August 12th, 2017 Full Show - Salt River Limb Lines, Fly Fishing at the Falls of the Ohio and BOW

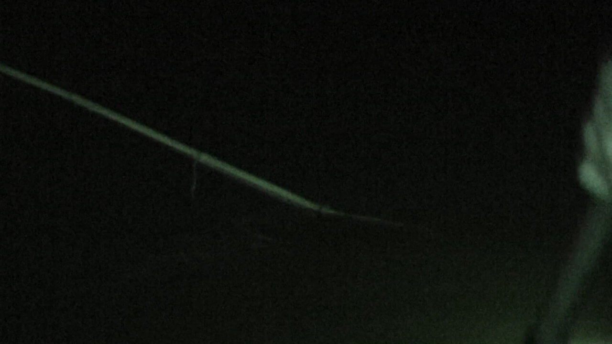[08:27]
With a catfish on a stringer and a whale.
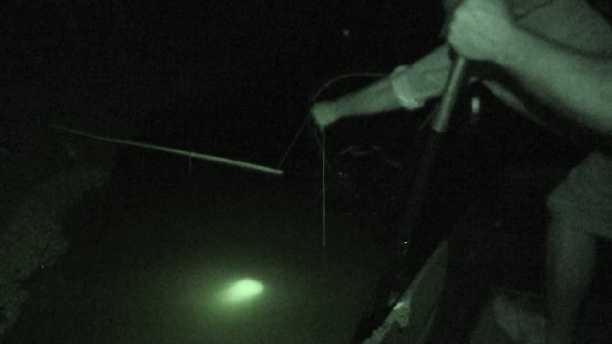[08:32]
There you go. Oh, wow. Got us a channel cat right off the bat.
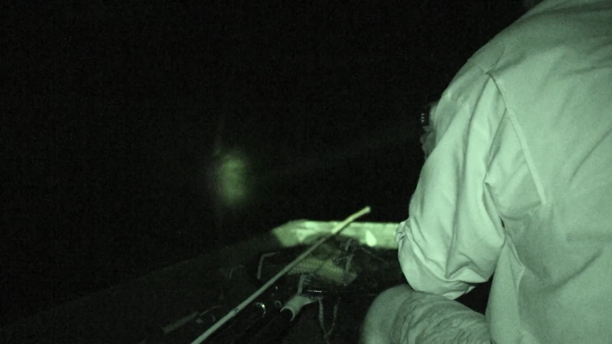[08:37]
Our little cane held on.
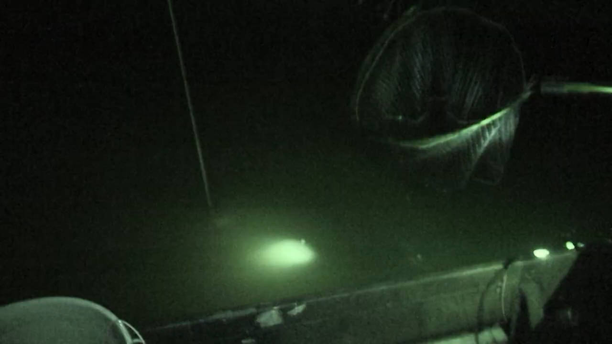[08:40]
Now that is about perfect eating size right there.
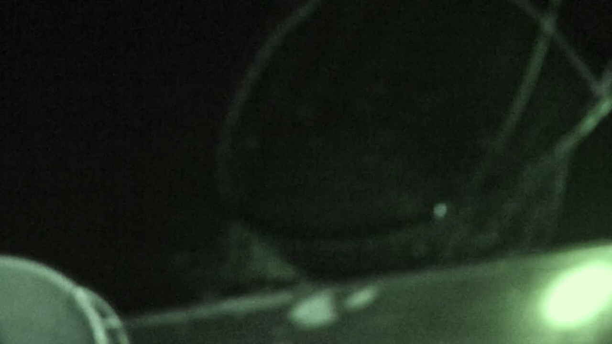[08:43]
Fiddler magic. Another limb shaker. Limb shaker, baby. All right. We got a limb shaker.
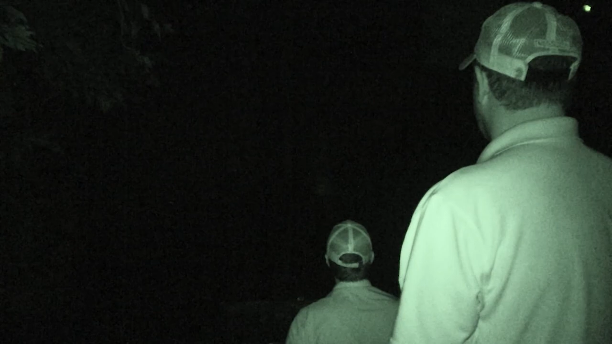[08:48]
Looky there. Get the grease hot.
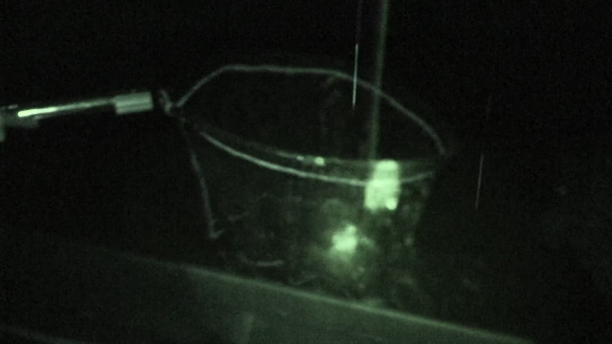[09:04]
Here we go. What have we got this time? Another channel.
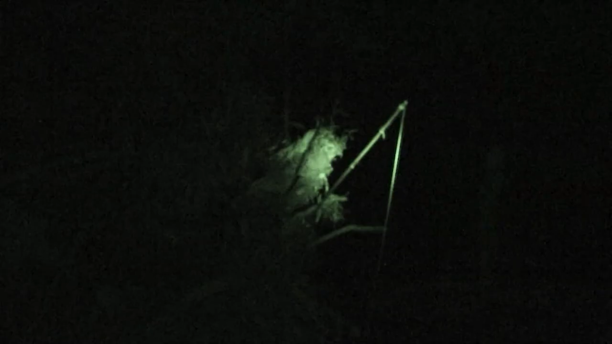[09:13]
Jason. Got some bobbin going on here. That old 20-year-old cane pole is holding in there. There you go. What do you think, my friend? Limb shaker, boys. Uh-oh. We got a limb shaker.
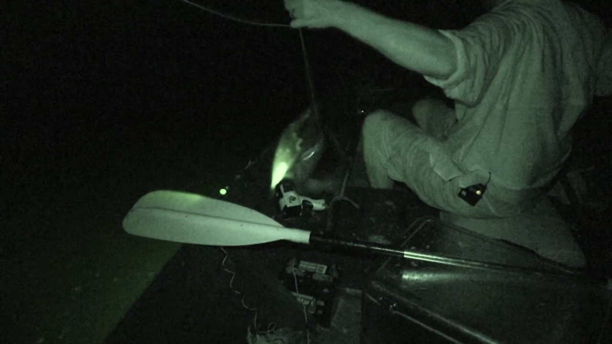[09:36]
That's our littlest one of the night. Oh, fish on. Fish on there.
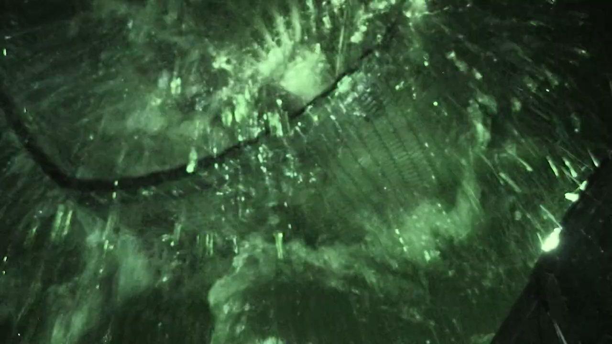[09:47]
Whoa, he came alive. I slapped it, of course.
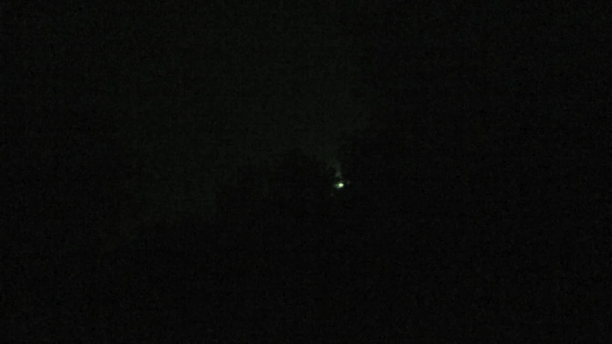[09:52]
The salt river keep on flowing.
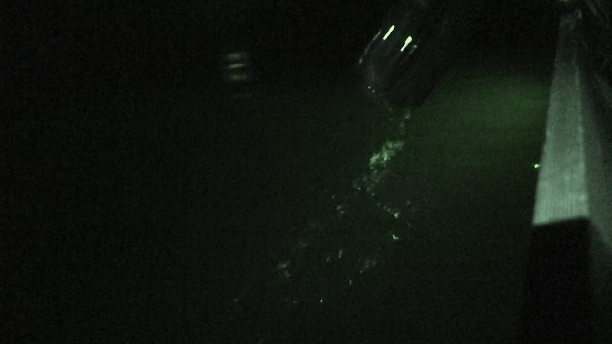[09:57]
There we go. Limb shaker, boys. There we go. That's a big fish.
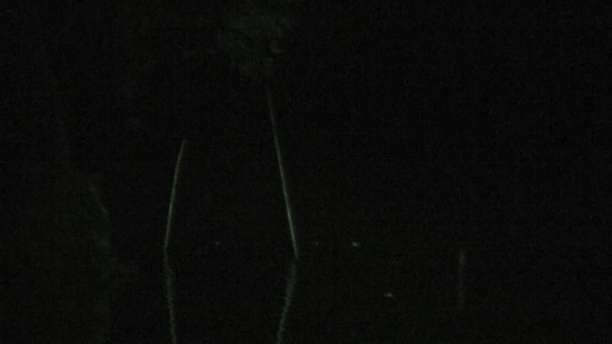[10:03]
That's a big fish right there now.